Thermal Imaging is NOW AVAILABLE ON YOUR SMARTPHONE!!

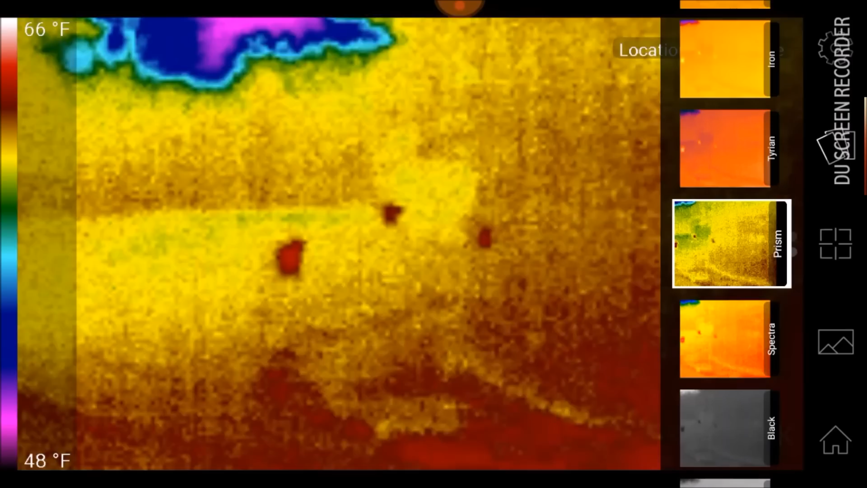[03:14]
On screen: scale top 66°F, scale bottom 48°F
all right not too bad probably they are 60 yards give or take
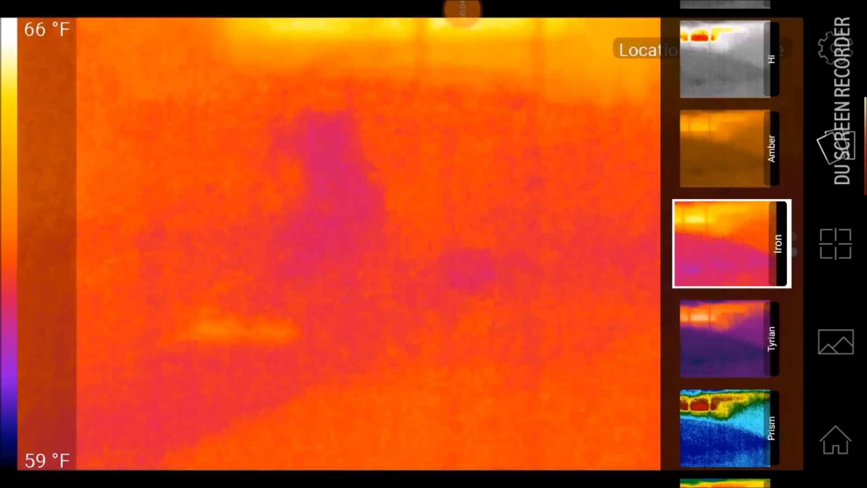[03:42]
On screen: scale top 66°F, scale bottom 59°F
that thing down there is a concrete slab
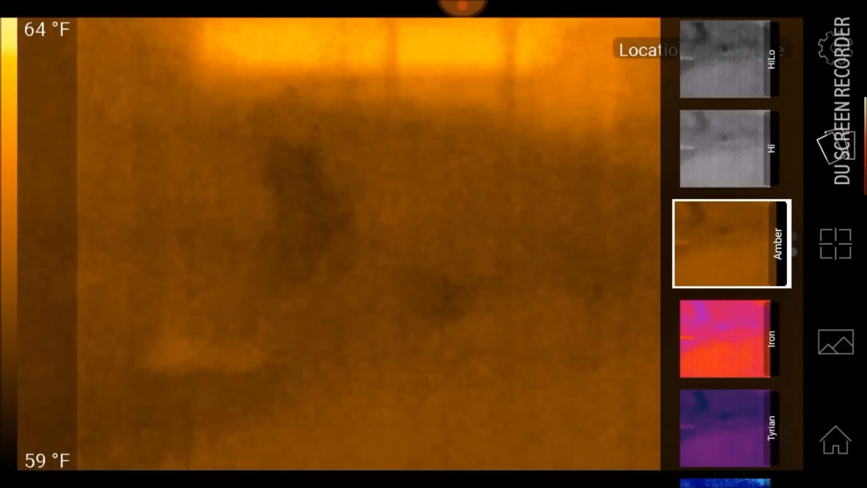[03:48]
On screen: scale top 64°F, scale bottom 59°F
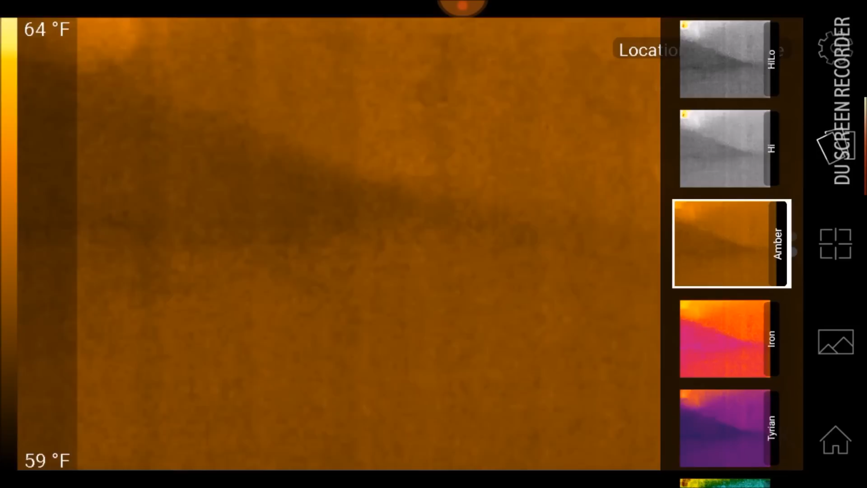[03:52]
On screen: scale top 64°F, scale bottom 59°F
and you know this is all CRP here but there's nothing in it for heat signatures so
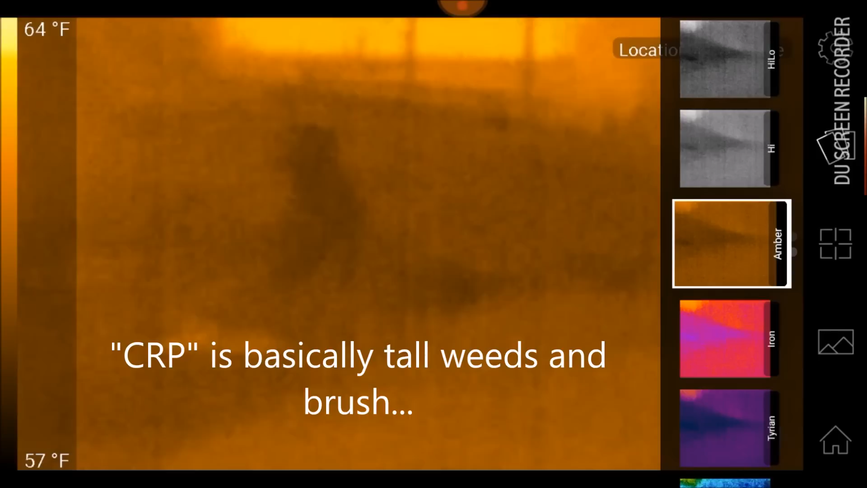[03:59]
On screen: scale top 64°F, scale bottom 57°F
let me switch back to a normal view and I'll show you what this oh there's the same
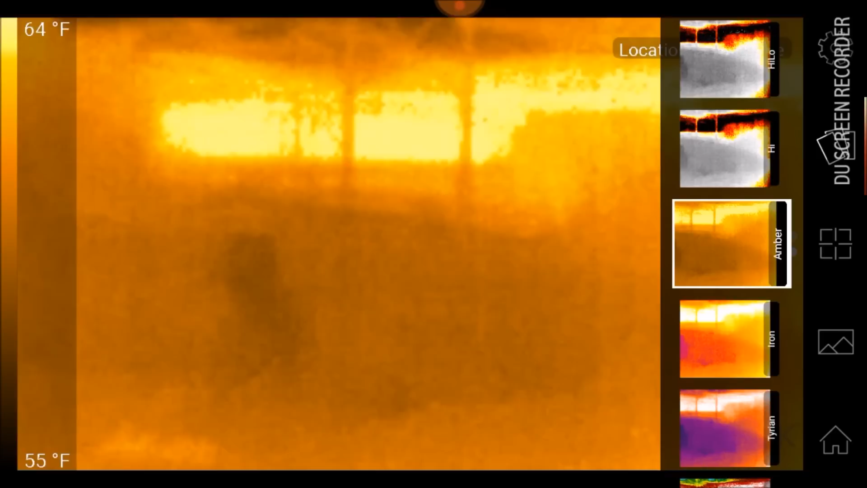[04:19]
On screen: scale top 64°F, scale bottom 55°F
vision I like this amber the best right here
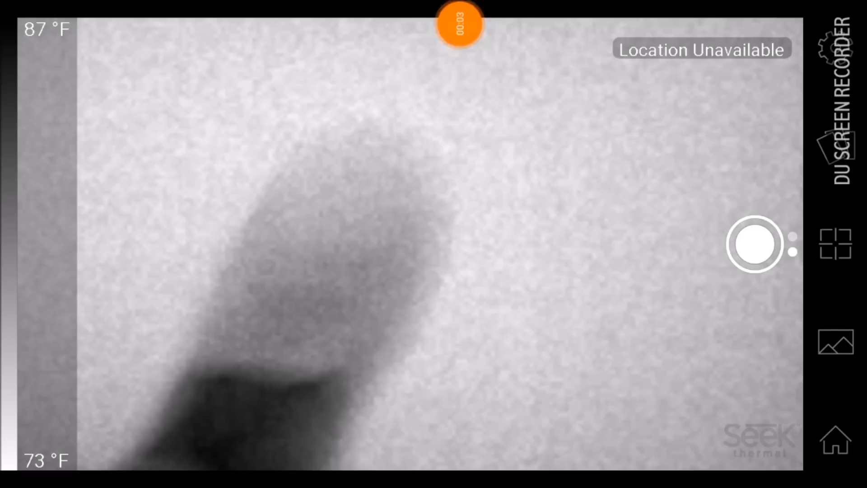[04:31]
On screen: scale top 87°F, scale bottom 73°F
okay another thing is people may not realize just how sensitive a thermal imaging camera is to heat
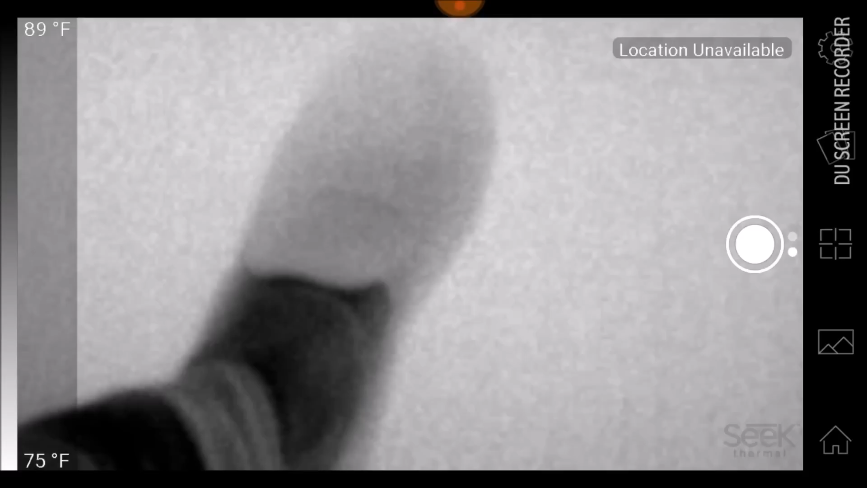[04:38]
On screen: scale top 89°F, scale bottom 75°F
okay so you're looking at my foot right there it's suspended up in the air I'm sitting on the chair
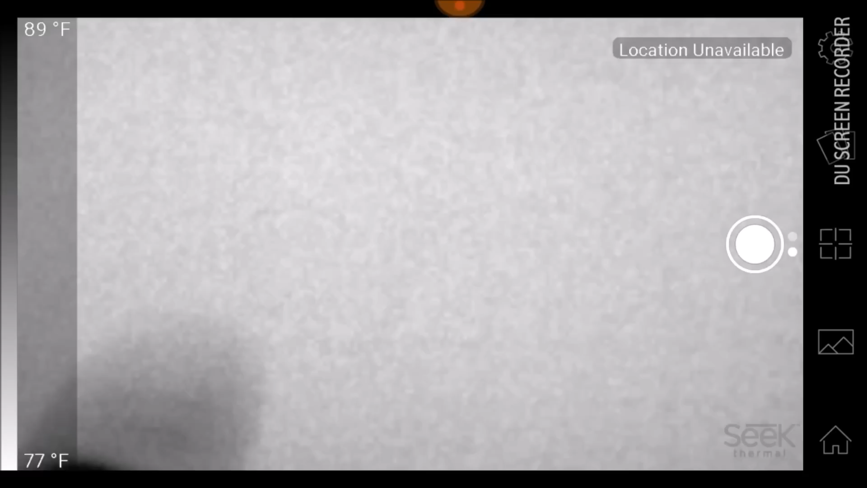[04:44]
On screen: scale top 89°F, scale bottom 77°F
okay so I'm just gonna push my foot down on the floor here for just a few seconds it's a carpeting floor
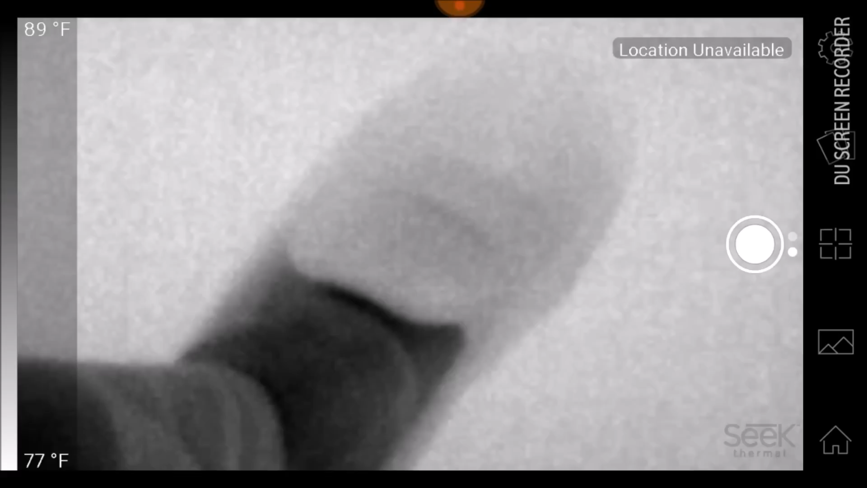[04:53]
On screen: scale top 89°F, scale bottom 77°F
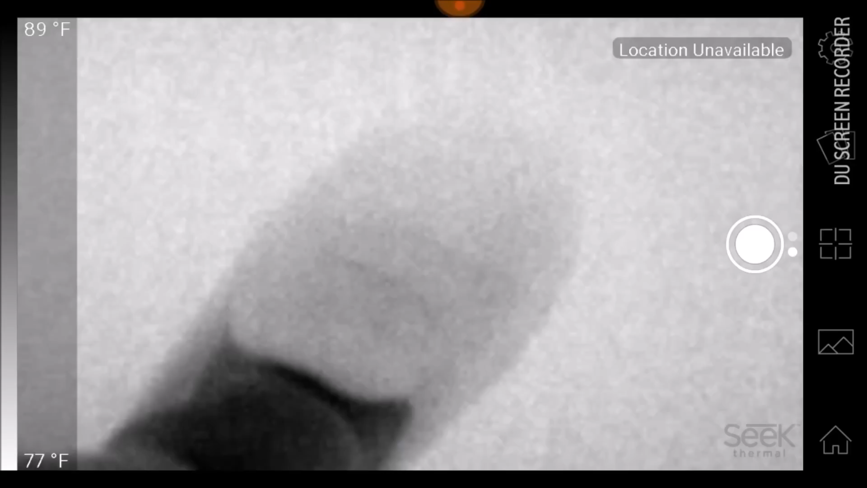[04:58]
On screen: scale top 89°F, scale bottom 77°F
to demonstrate to you how sensitive thermal imaging is to heat
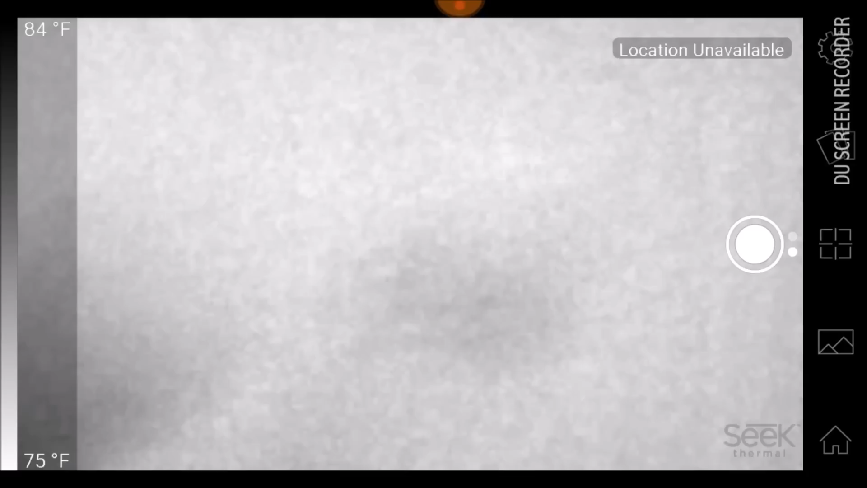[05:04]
On screen: scale top 84°F, scale bottom 75°F
okay well that one you can't see very well because it's out of focus okay so there is my hand
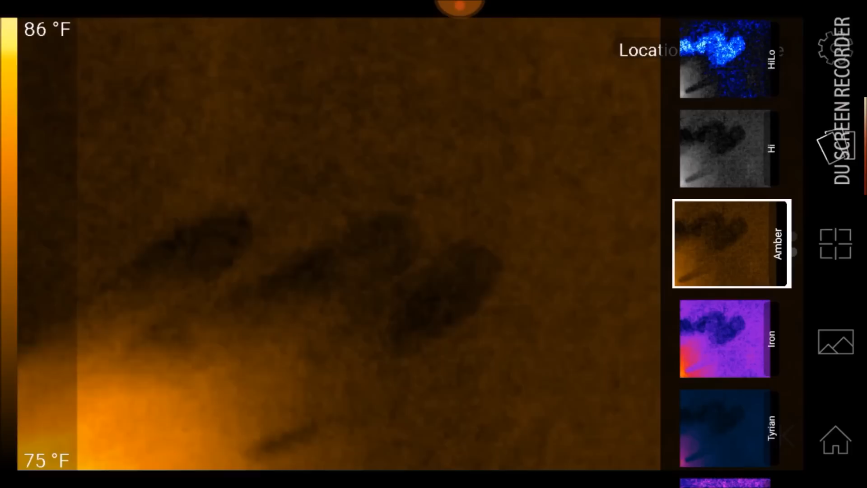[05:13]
On screen: scale top 86°F, scale bottom 75°F
you could see that as you get closer to your blood circulation you get a lot
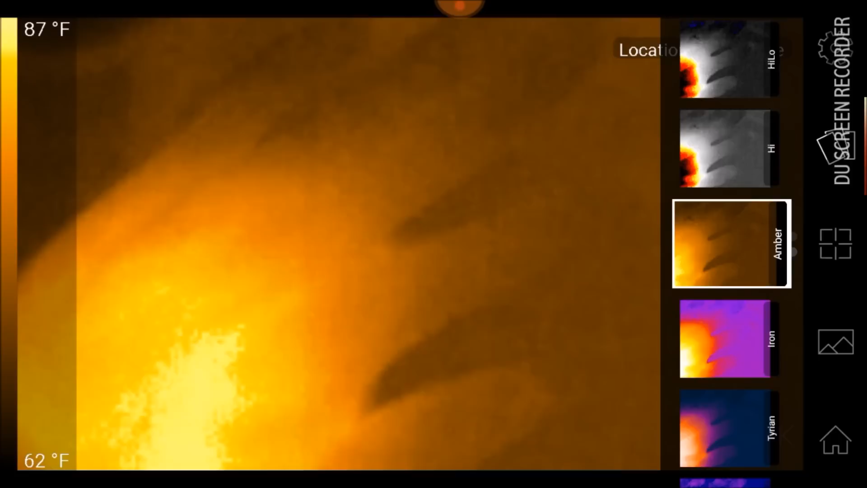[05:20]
On screen: scale top 87°F, scale bottom 62°F
warmer but I'm gonna set it on the desk right now it's sitting on the desk and I'm pushing down a little bit firm just to give you the example here
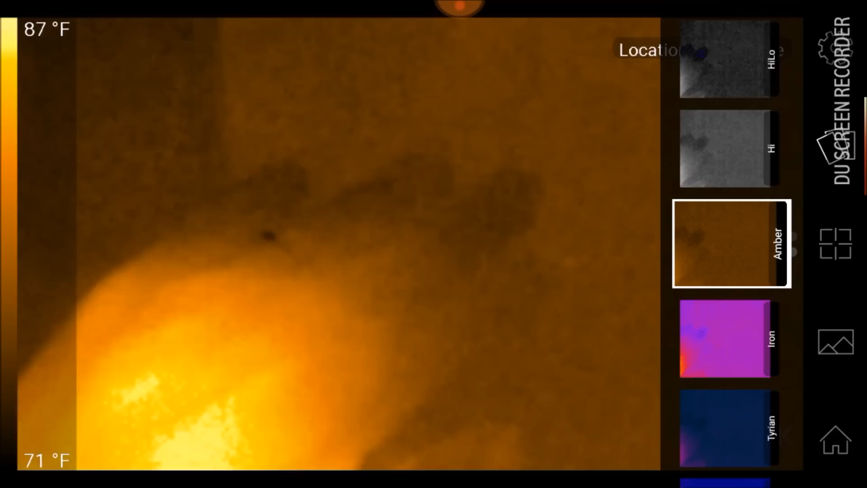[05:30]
On screen: scale top 87°F, scale bottom 71°F
it's just a generic
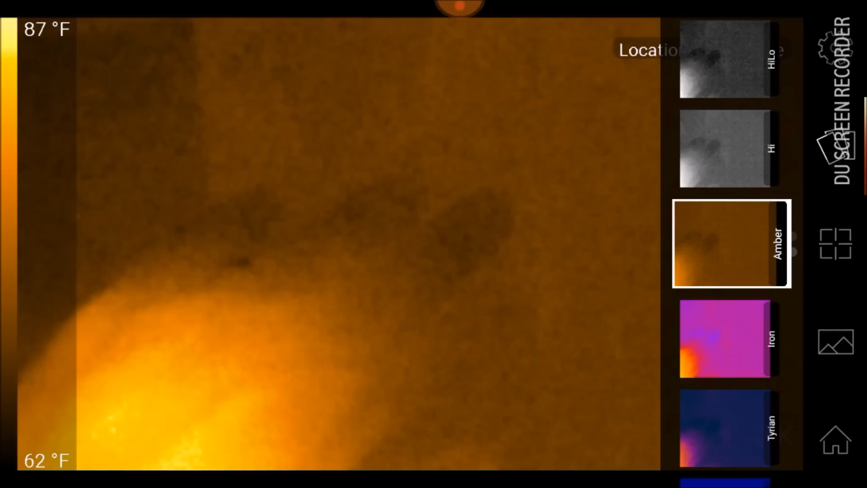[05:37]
On screen: scale top 87°F, scale bottom 62°F
smooth surface desktop or here's just a little different view and angle so
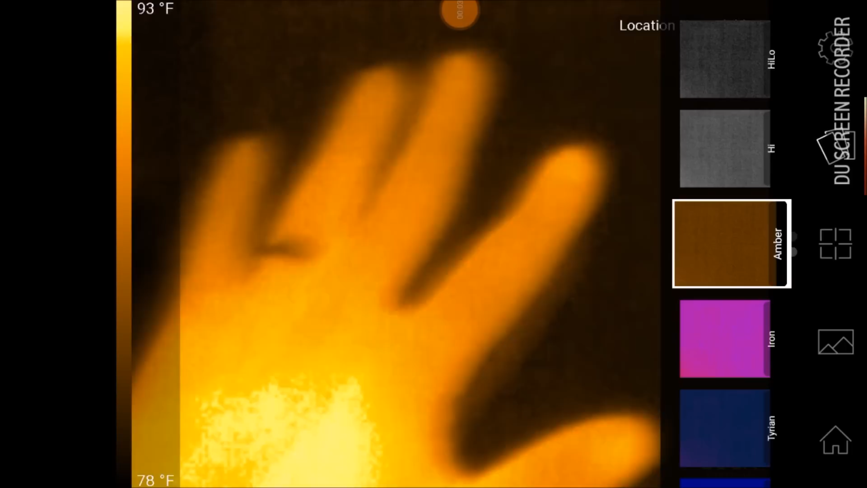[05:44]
On screen: scale top 93°F, scale bottom 78°F
I'm basically pushed down on the desktop and then watch when I remove my hand you could see the handprint very clearly there